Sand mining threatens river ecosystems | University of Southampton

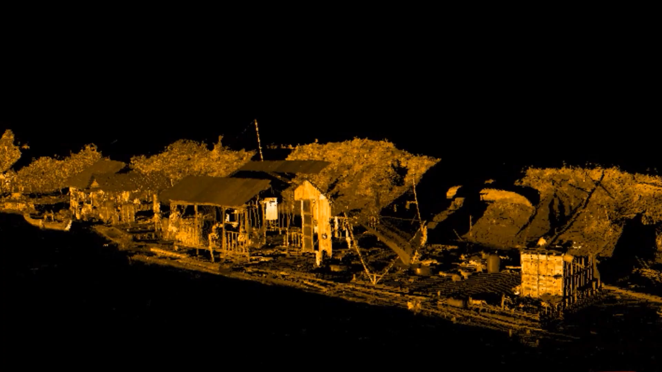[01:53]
In a very simple sense a kind of 3D reconstruction but we're trying to take this idea and this concept much further.